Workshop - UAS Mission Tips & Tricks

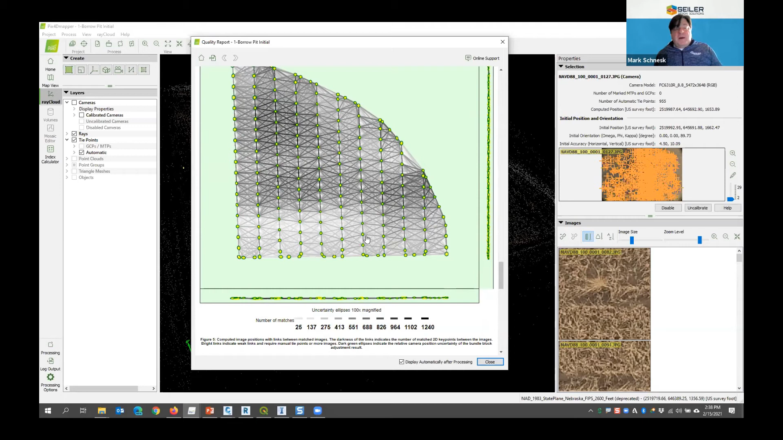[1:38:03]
So I have more confidence in my model data here than I do out here. But overall, I'm pretty confident with with the number of matches. And it basically tells you the number of matches here based upon the grayscale of those. Now I get some geolocation data in here, theoretically error X, Y, and Z.
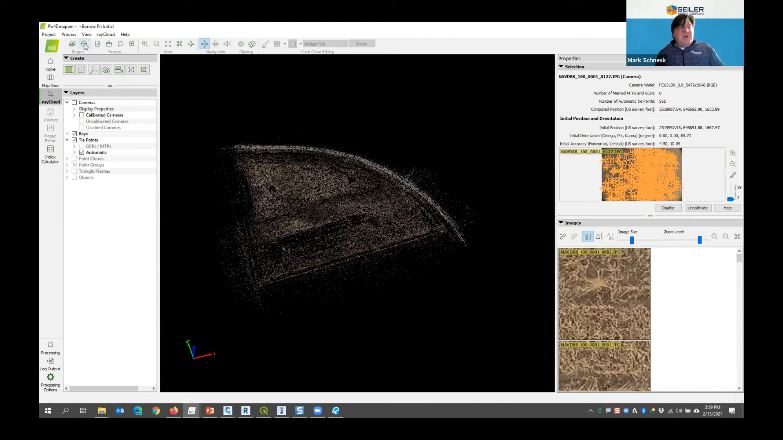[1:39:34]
By default, it chooses the ground control system based upon my output settings. All right.
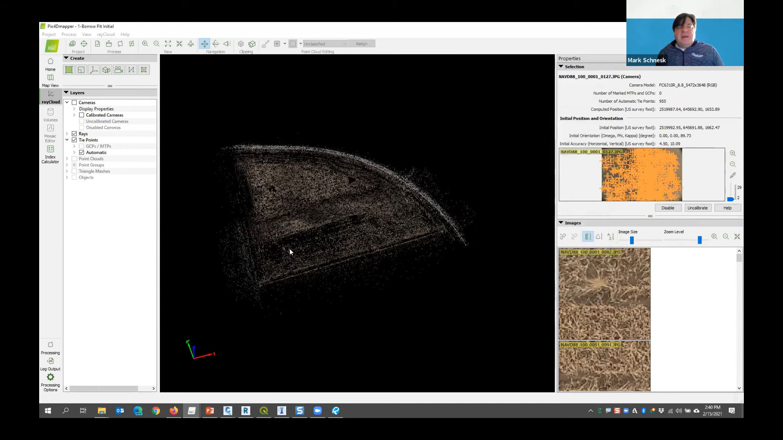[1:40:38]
And if I go back here to my map view, you can see the ground control points are in my map view as well as these blue plus signs.
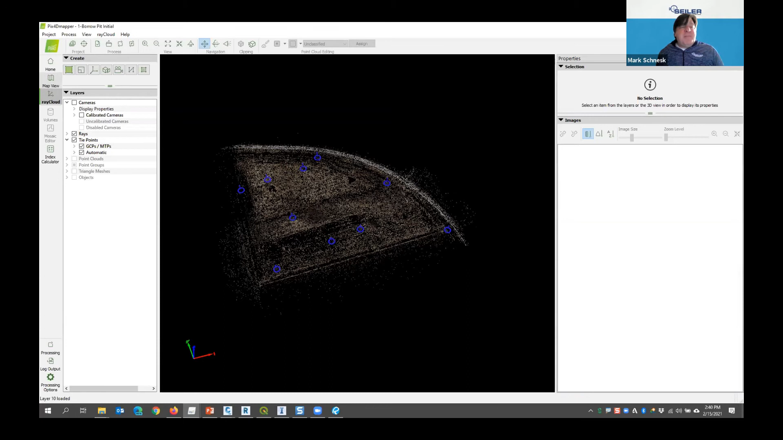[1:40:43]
So that's another good visual representation that, yes, the ground control points I brought in were in the right coordinate system. Yes, these are where they're located.
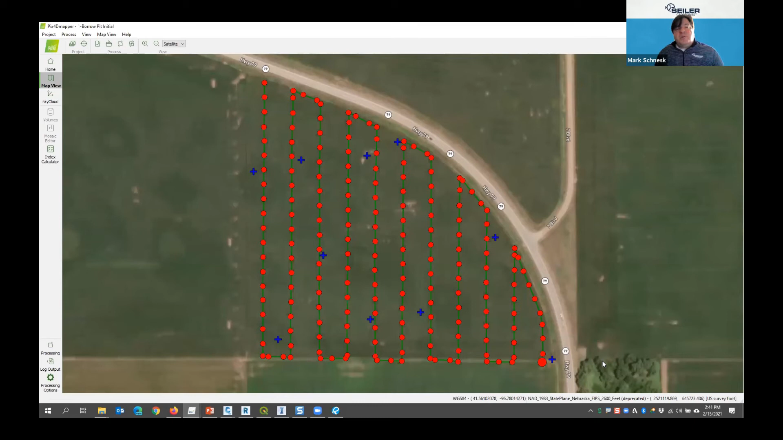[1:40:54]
You can see I have several throughout my project. Now back here in the Ray Cloud editor, I can kind of see, now I use that geophoto app, so my ground control is actually pretty close to my ground surface.
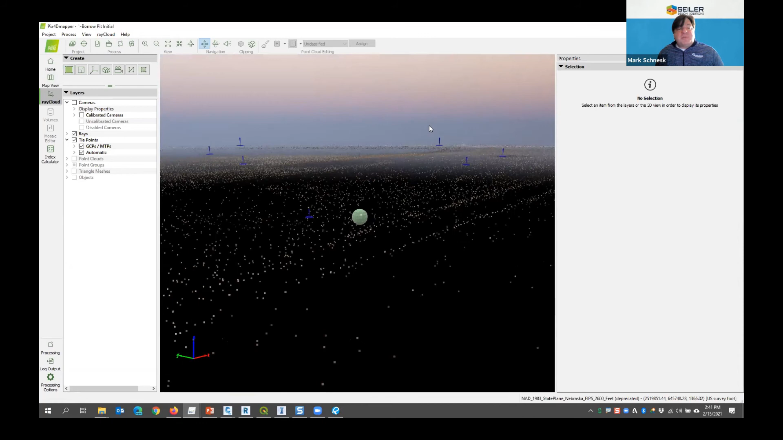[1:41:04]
Whereas if this was still ellipsoid elevation, my point cloud is going to be way down here and these ground controls are going to be up in the air.
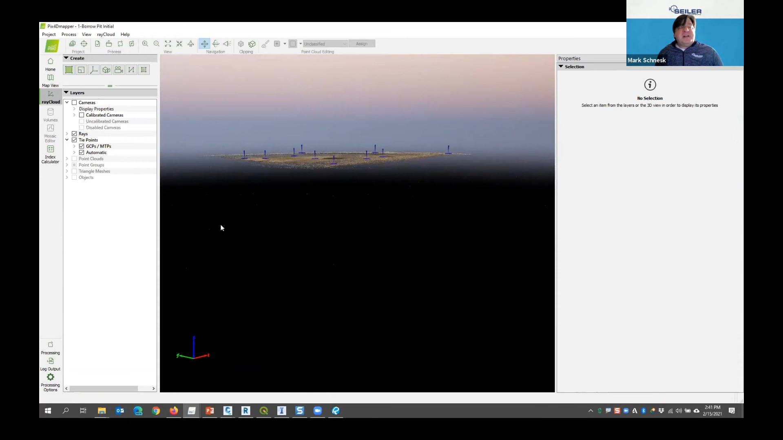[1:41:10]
But even if that was the case, once I add the ground control in,
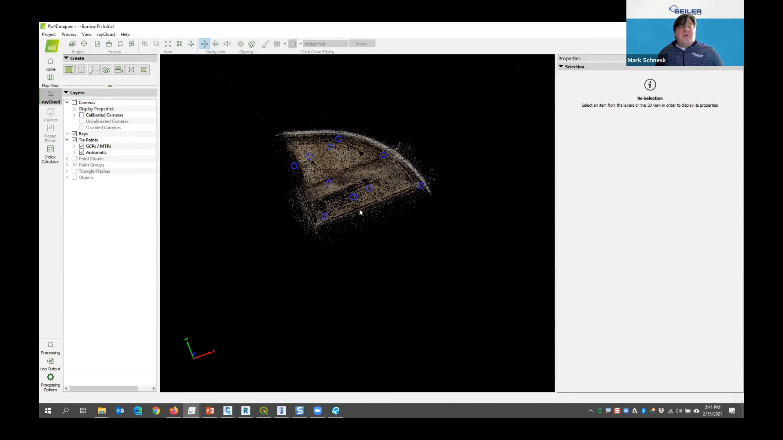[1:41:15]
it's going to, again, lift the model up to the ground control. The ground control has the final say in the location and the any kind of warping and limits of the model here.
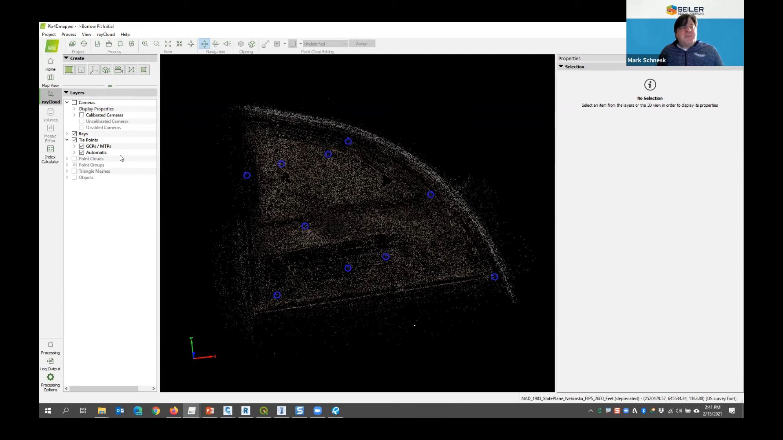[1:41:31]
So I told you there are two kinds of ways to add ground control to my photos. I'm going to demonstrate with a couple points here, and then we'll move on to the next model. So back here in my ground control manager, there is the basic editor, which I could have run initially.
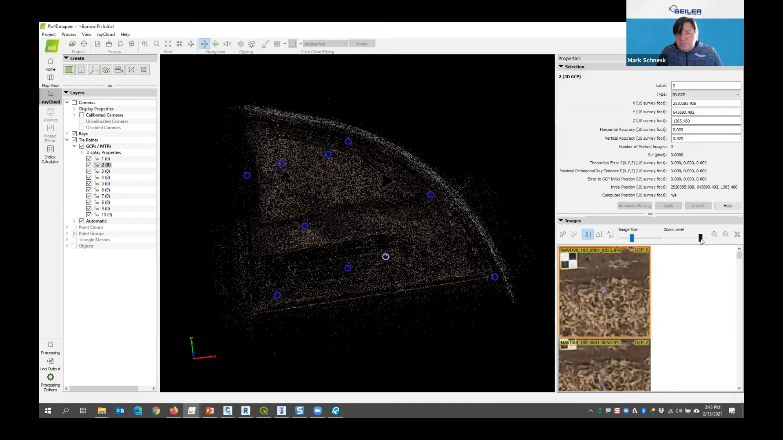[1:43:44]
As I walk through each of these down here, I'm going to change the zoom level, my image size way down. You can see these are all the photos that it knows it can see GCP number two. And I don't have to hunt for them through that 180 something odd list of photos. If I go to GCP one, GCP one only appears because it's on the edge, only appears on a few photos.
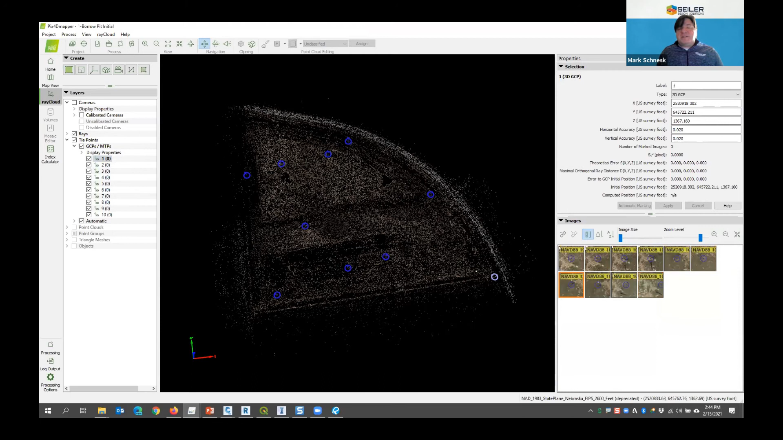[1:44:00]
So this is a lot easier to use. And what I'm going to do is I'm going to increase my image size. I'm going to change my zoom level out. And you can see the blue dot here represents where it thinks the point is. I'm going to say, no, it's actually at this point in the image. So I'm going to zoom in here on one photo and I'm going to click this button. And then it puts that red circle or yellow circle with the red, yellow cross in the middle of it. Then I'm going to come down here to photo number two and I'm going to do the same thing. And I usually do this for like two or three photos.
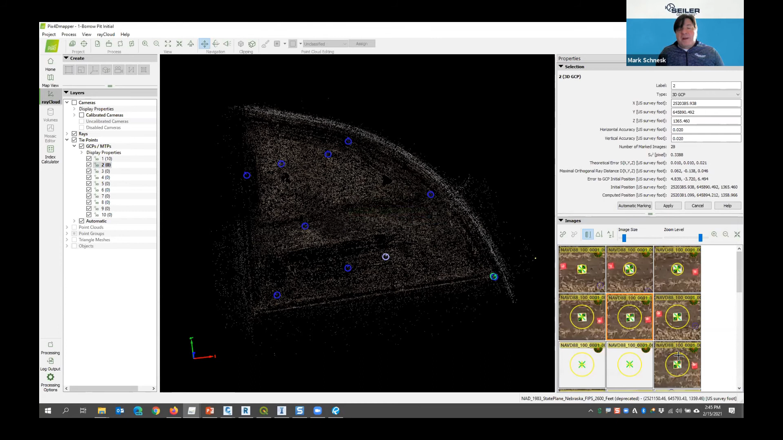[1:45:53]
Now there's 30 photos in here that I don't have to manually go through, and it's going to go through and calculate that point for the remaining photos. And then I hit apply. And I would go through that for each of these. So each one, you notice there, I'm getting a new line.
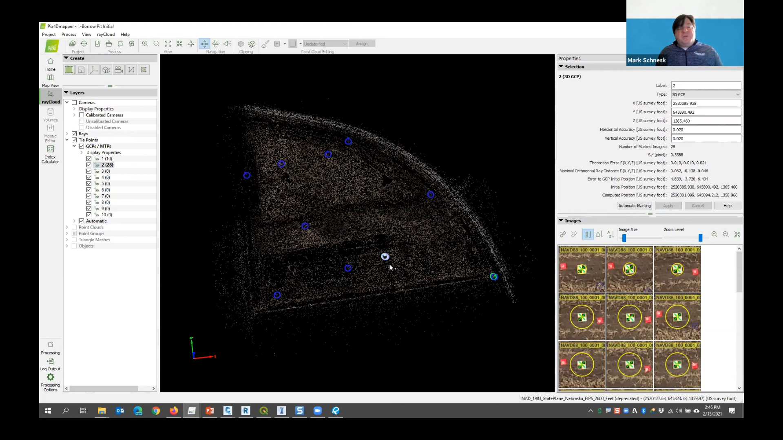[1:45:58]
There's my shift error right there. This was the initial calculated GCP point.
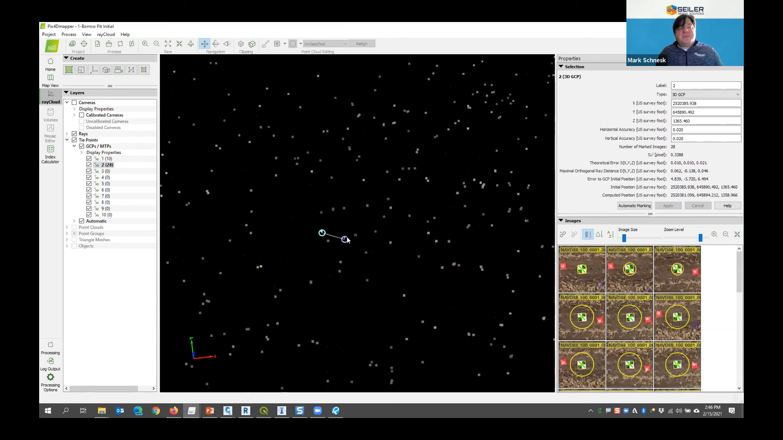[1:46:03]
This is the photo point that I've picked, and it's going to take this green marker and shift it over to the blue marker for all these different GCPs I have in there. And then that's going to increase the accuracy of my model and put it at the right elevation.
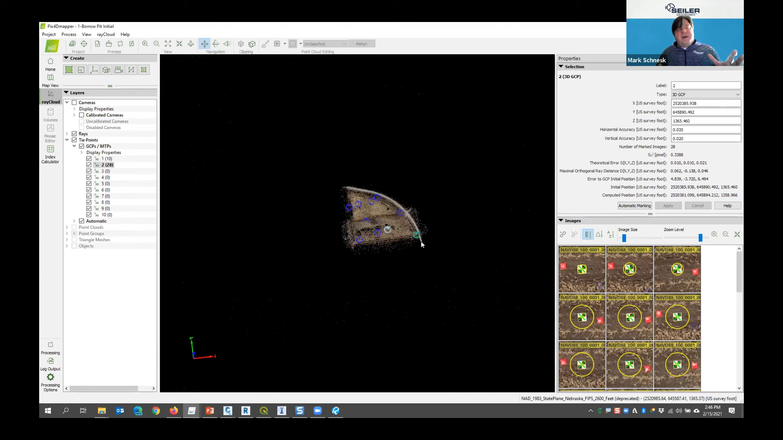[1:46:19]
What I've got. Okay. So I'm going to skip ahead to the next model where I've done all that. And this is going to be number two with all the GCPs added.